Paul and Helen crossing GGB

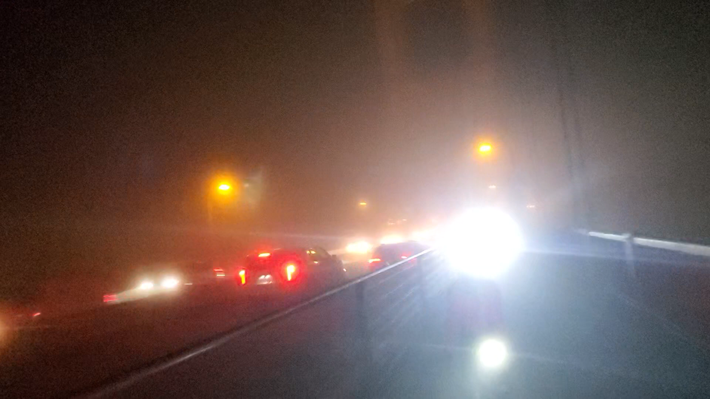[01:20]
Right here. Hawk Hill, you can see a couple of miracles over there, at least a light.